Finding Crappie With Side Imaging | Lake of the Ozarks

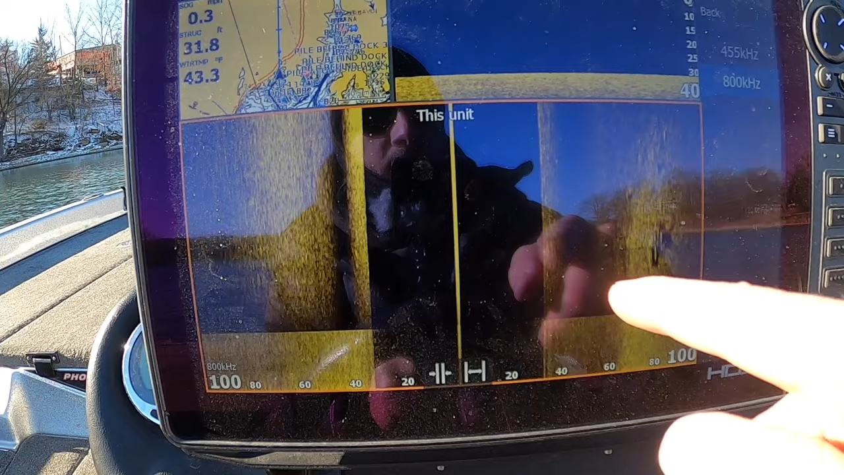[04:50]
So I'm always running 455 when I'm looking for that because it makes things a lot better.
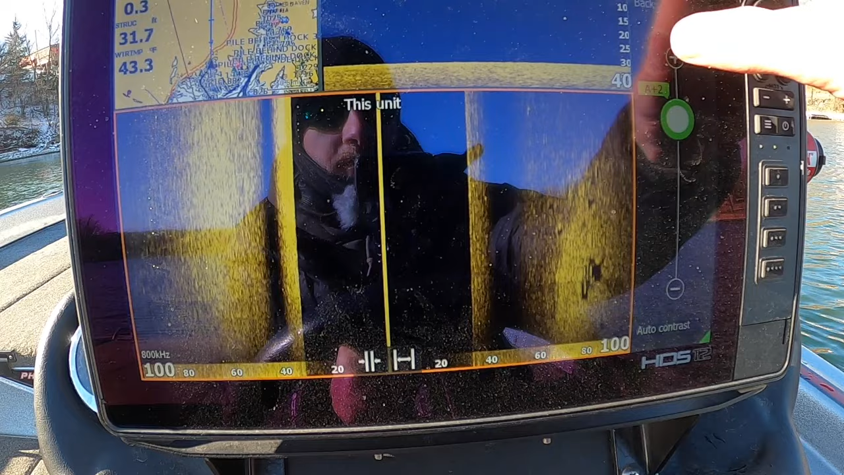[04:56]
Now, I can turn this up and it will get brighter, but you still, it just doesn't have the power.
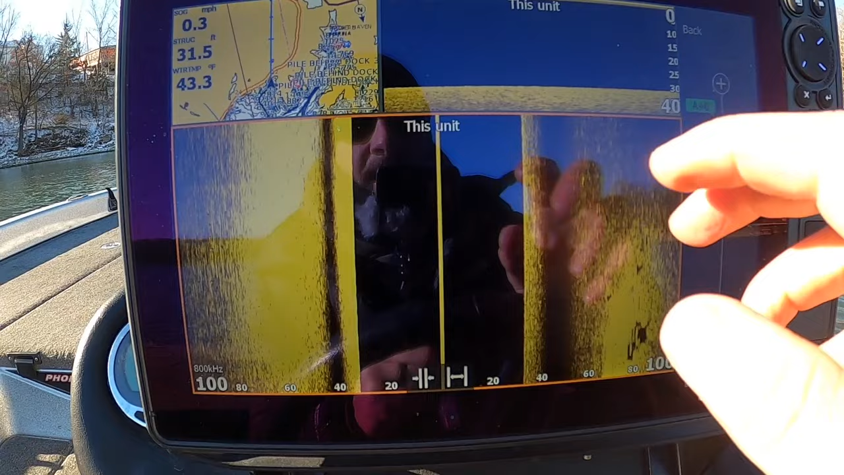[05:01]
On screen: water 43.3°F
It does not have the range that you get with 455.
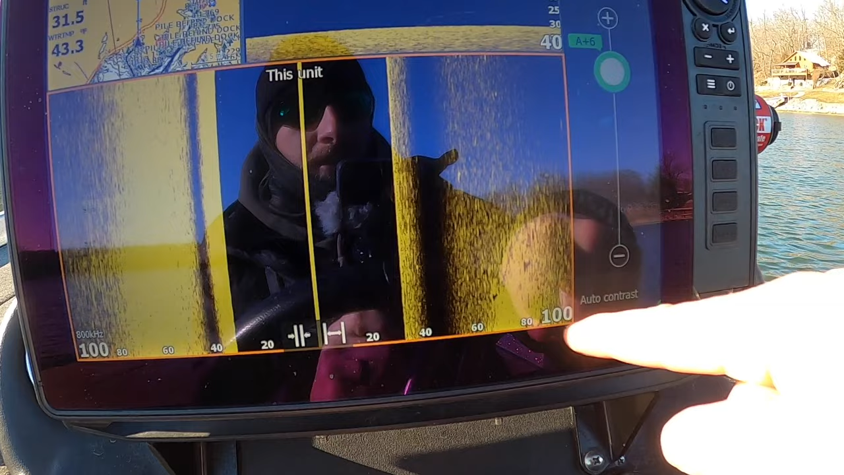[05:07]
So if I took this number here, which is 100 feet, and I bumped that down to say 60, you get a little bit better.
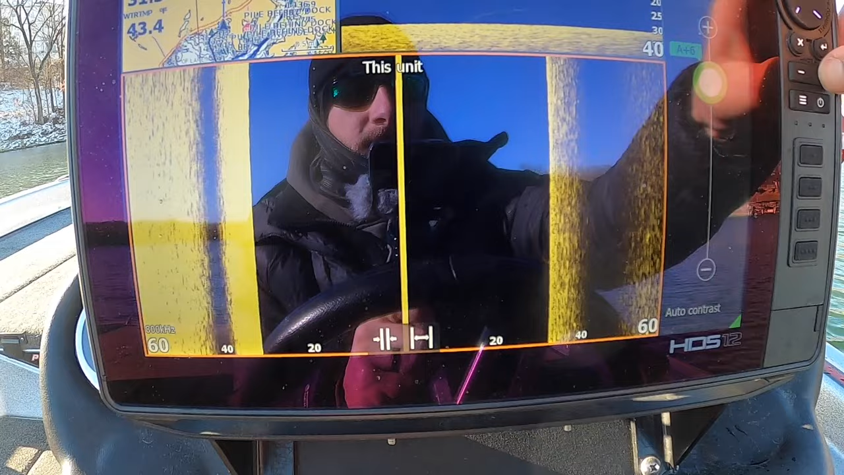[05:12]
You'll get a little bit more power out of it. And it'll be clear, actually.
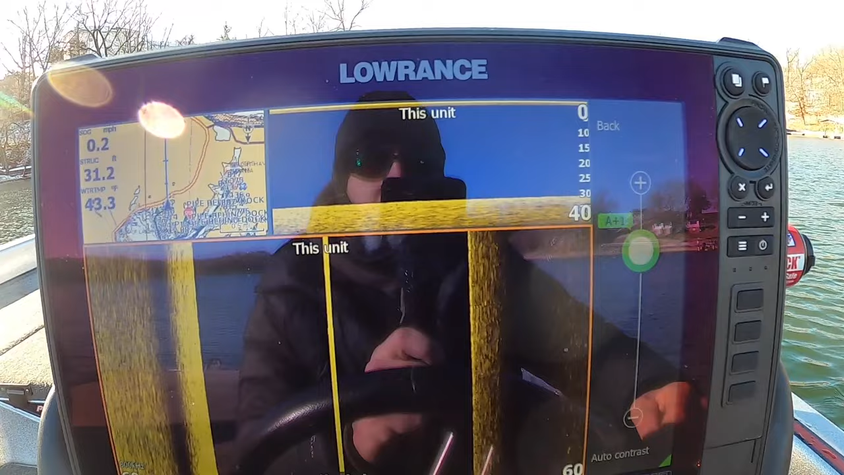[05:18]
On screen: water 43.3°F, speed 0.2 mph
800 will give you the best picture if you get it dialed in correctly.
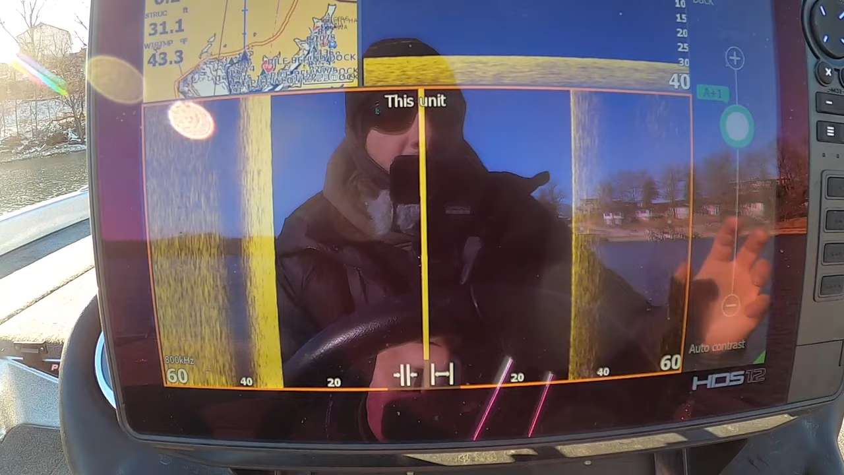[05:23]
But I'm not looking for the best picture. I can interpret what I'm seeing. I'm looking for fish. I'm looking for shad. I'm looking for structure.
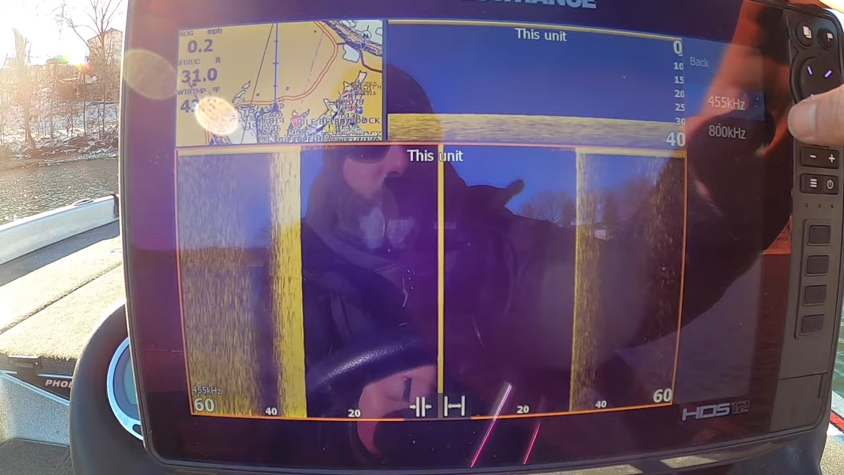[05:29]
So I like to run this out to 100 when I'm doing this.
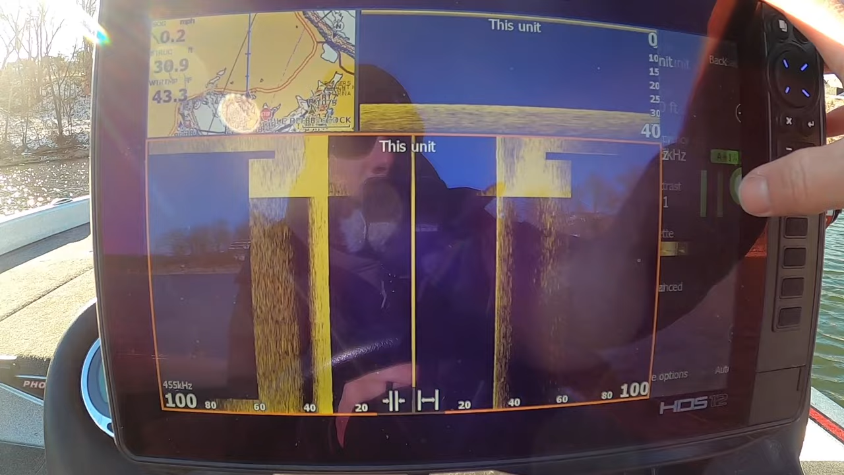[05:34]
And I'm usually running it about auto or negative one. But it just depends on the bottom. You know, like the hardness.
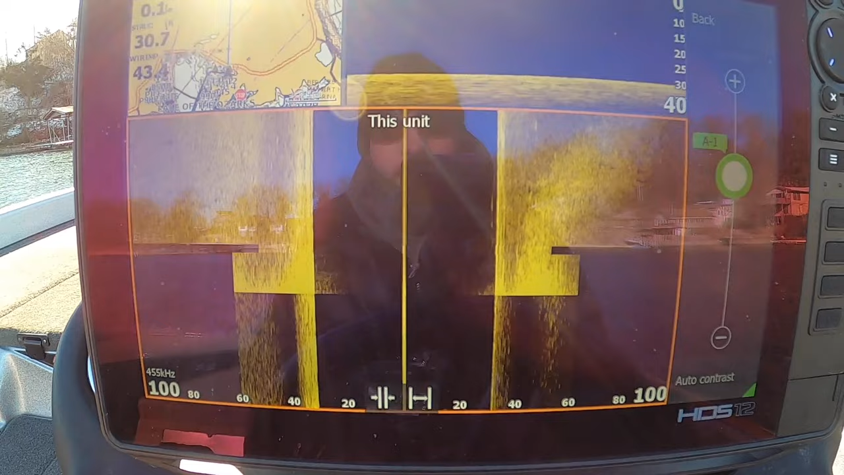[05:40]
If it's very rocky here in the Ozarks, we've got a lot of rock. So you're going to get a lot of hard returns.
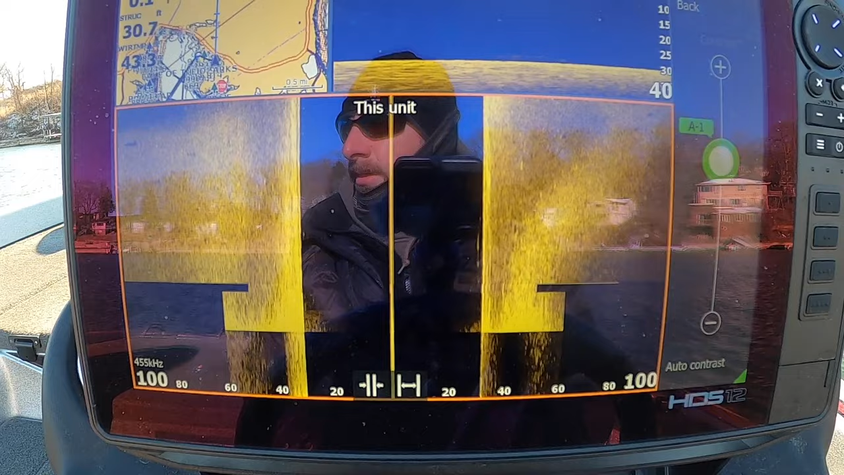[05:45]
If you're in a place that has more mud bottom, then you're going to get less of a hard return.
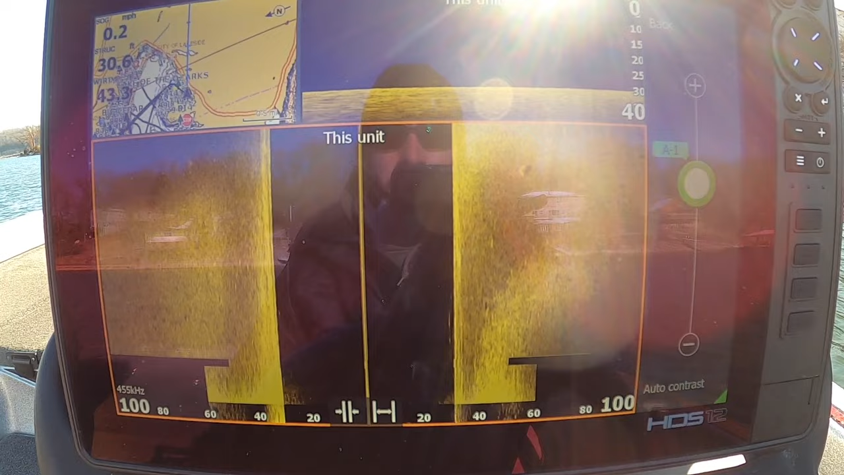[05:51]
And you'll be able to turn that up a little bit so everything pops a little bit more. But I'm going to idle out of here and we're going to go over some more shad.
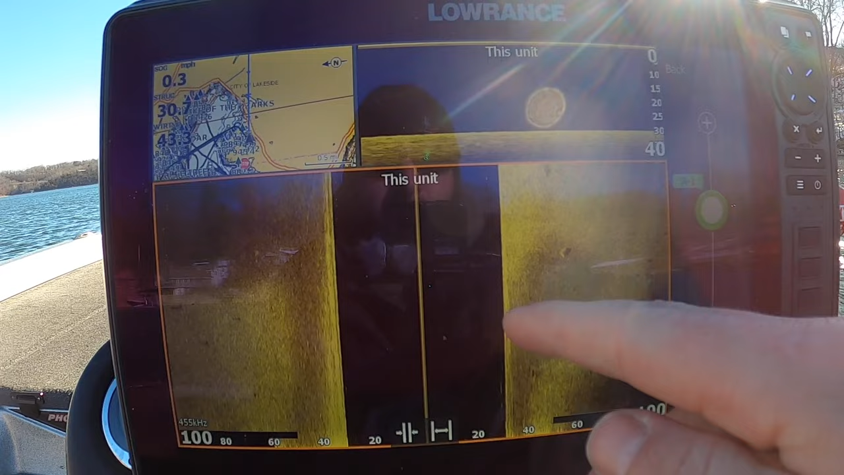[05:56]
And we're going to see some crappie that are going to be to our right now. So they're going to show up on this side of the screen, either in this area.
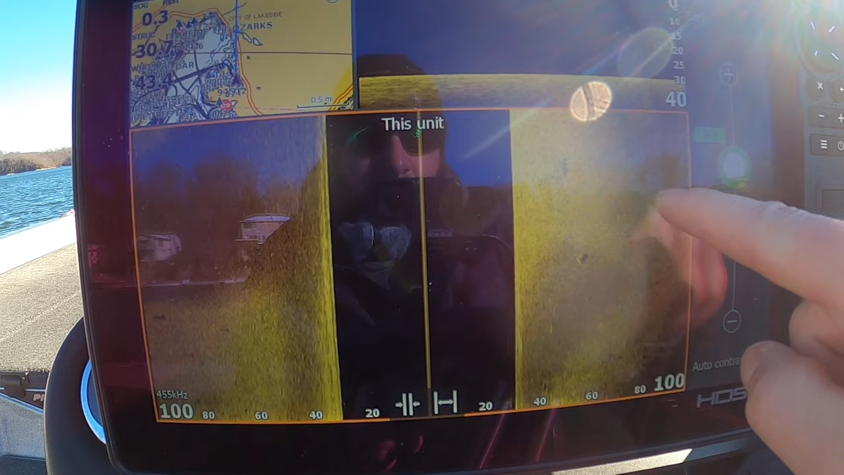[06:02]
And we're going to be able to see their shadow, see how high they are in the water column.
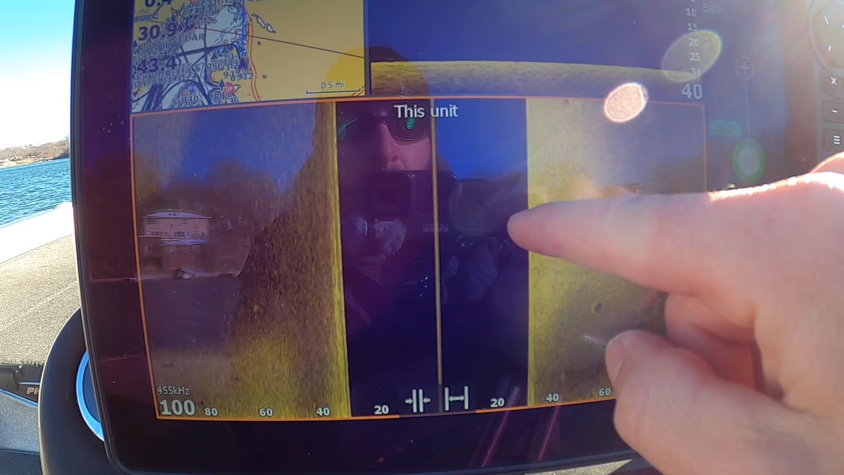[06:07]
Or they're going to be in this area. And we'll also be able to see their shadow and figure out kind of where they're at.
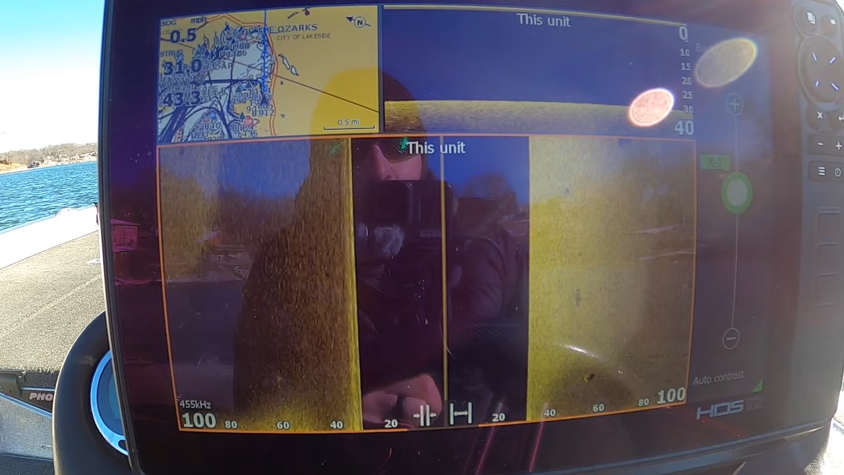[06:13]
And then we'll set up on them, cast to them, try and catch them. And we'll go from there. You can choose whatever color palette you like. Whatever suits your eyes. Everybody's a little bit different.
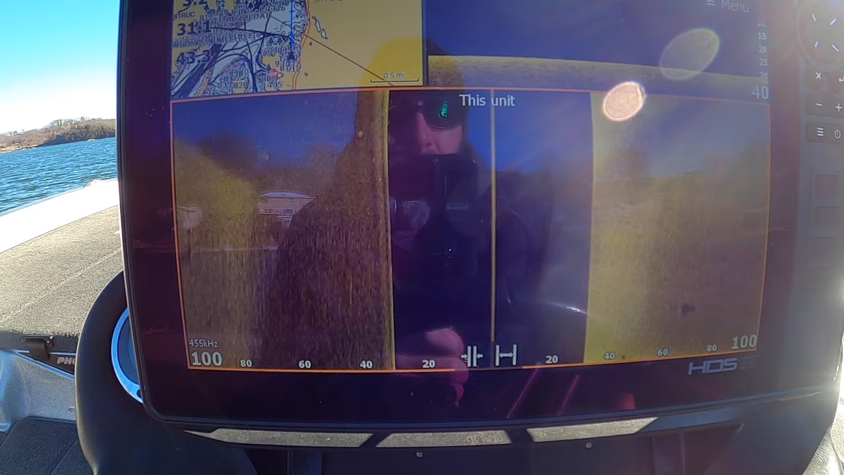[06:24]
So I like this tan color. I don't know if it's like a default color. Whatever you call it from the rants.
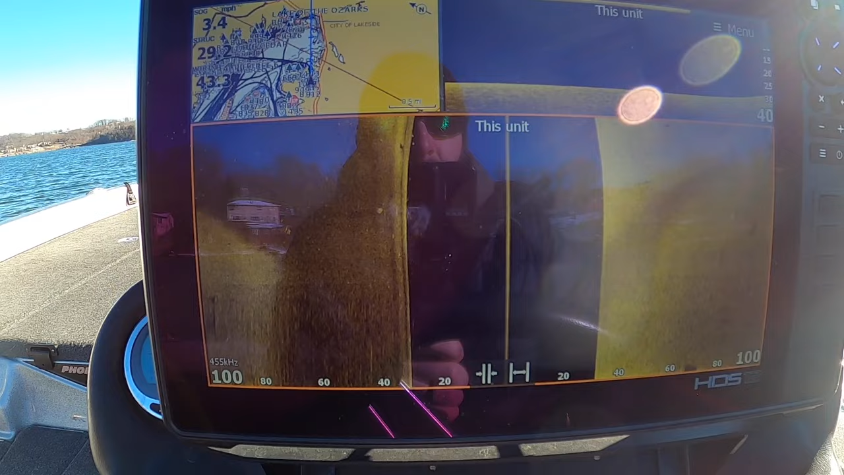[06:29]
But it seems to make things pop well for me. And I also think it a little bit depends on like your sunglasses. I like to wear the sunglasses with an amber base.